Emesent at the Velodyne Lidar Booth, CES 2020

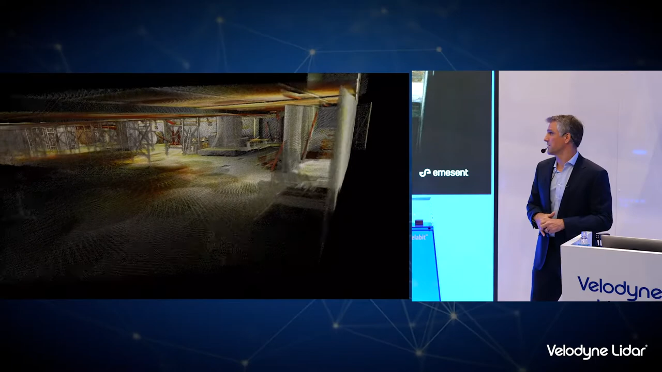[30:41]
another really useful use case to be able to map indoors and outdoors with the drone. This is another interesting use case for mapping indoors and outdoors or above ground and below ground.
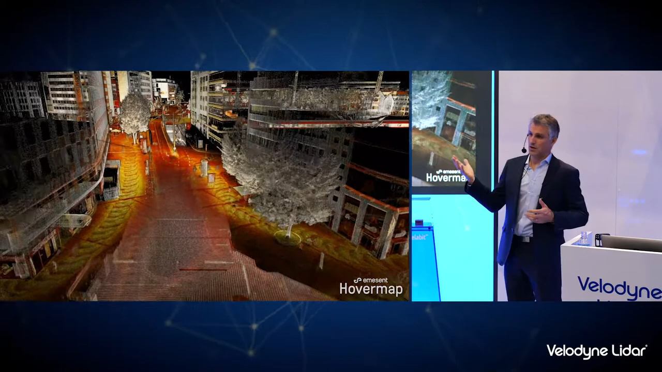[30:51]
This is a metro station in Stuttgart in Germany,
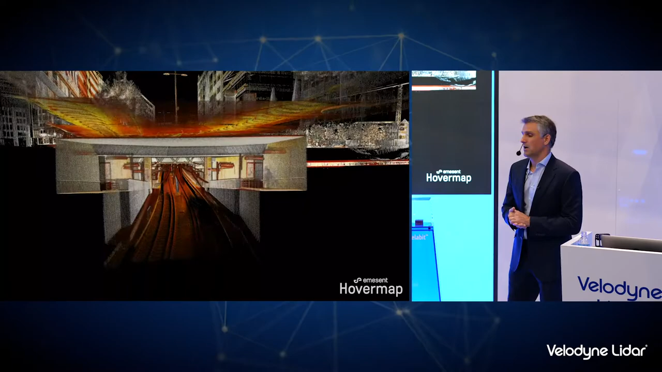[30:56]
where, again, I just took Hovermap for a walk along the street level and then went down into the subways and
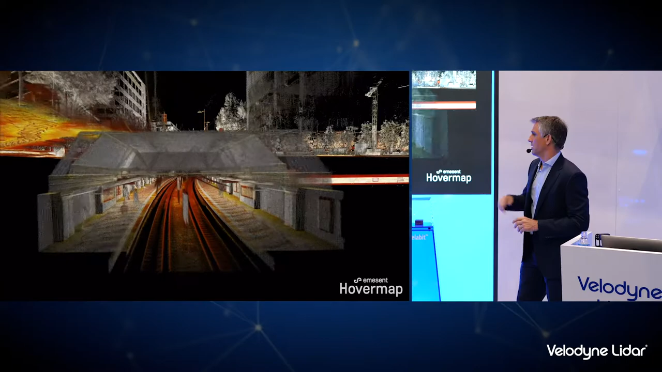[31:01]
walked along the platforms and generated this complete as-built of a section of the metro station.
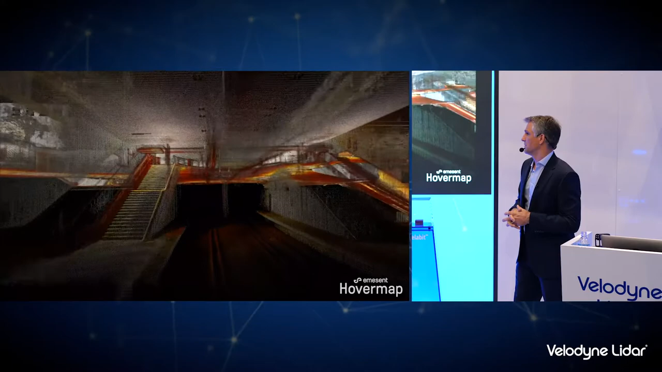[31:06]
So if we're doing city planning and understanding where subterranean infrastructure is,
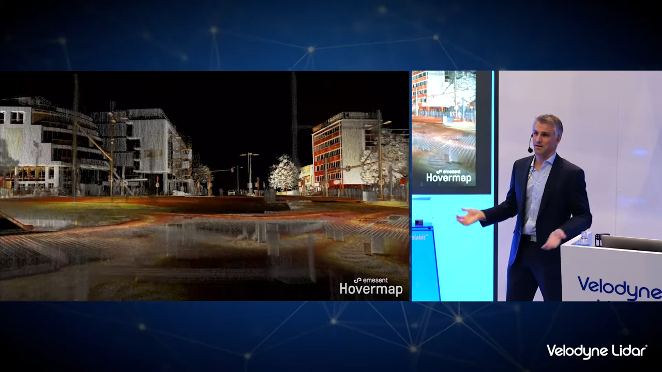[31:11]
it's a very useful tool as well.
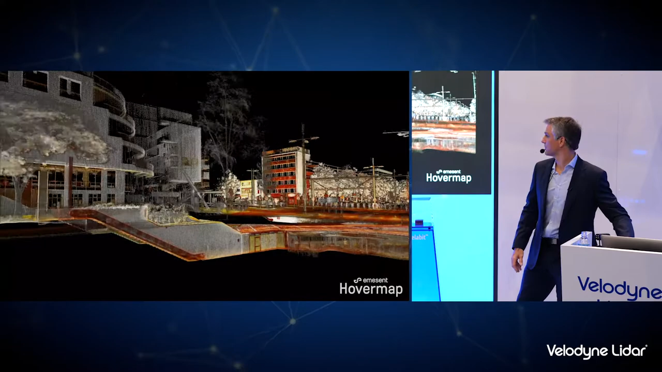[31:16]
Hovermap can also be used for terrain mapping. Like I said, this is kind of the easy stuff that many drone-based LiDAR solutions can be used for. Hovermap provides that sort of slam-based mapping solution and generates a lot of detail.
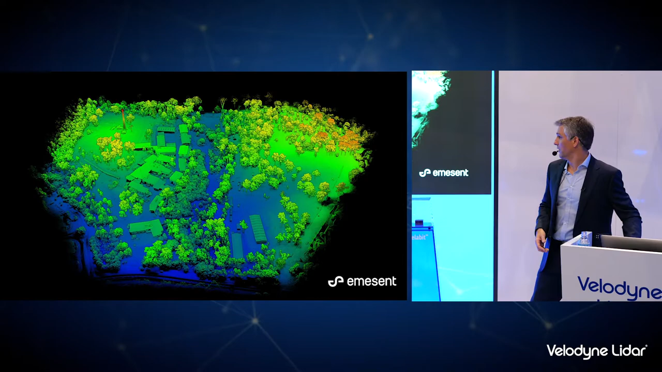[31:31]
And I think one of the keys to the level of detail is the fact that we do rotate the LiDAR. And this really ensures that we're spraying points in all directions at the same time.
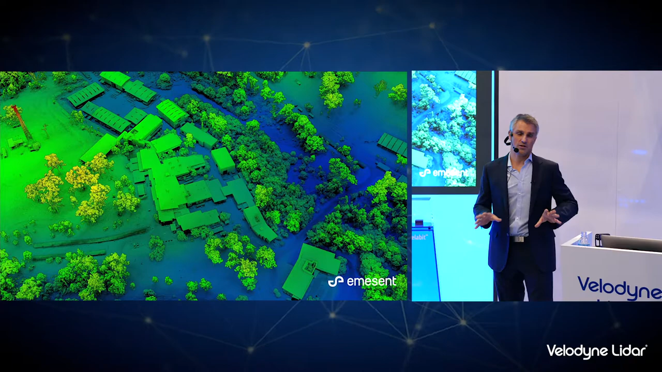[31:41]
And it allows the LiDAR to poke through all the little gaps and give a really detailed, complete picture. A couple more terrain mapping examples. This is part of the coastline off Melbourne, Great Ocean Road, and they're monitoring this for erosion. It's called the Twelve Apostles. I think there are only five or six left, and they are being eroded away.
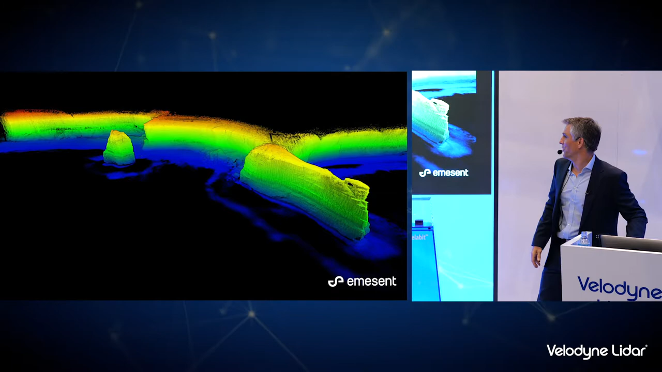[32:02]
And this is an area where they're putting a visitor's
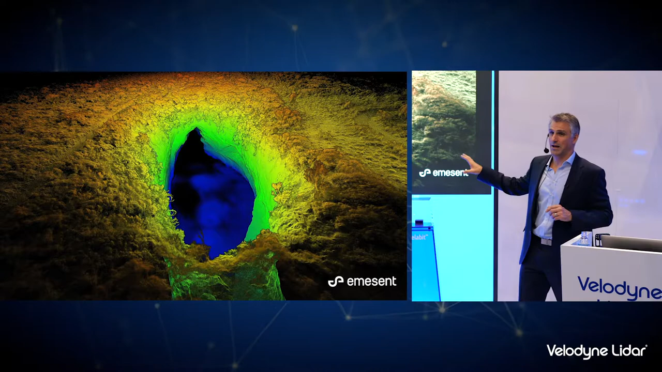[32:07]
platform above this large blowhole in the same area,
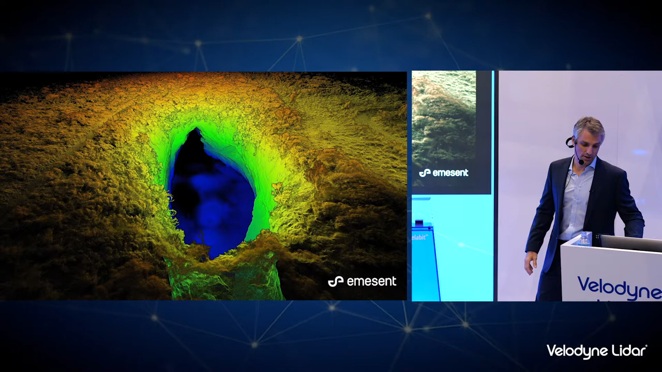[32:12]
and they needed to go underneath and map it to make sure it was going to be safe to erect this platform.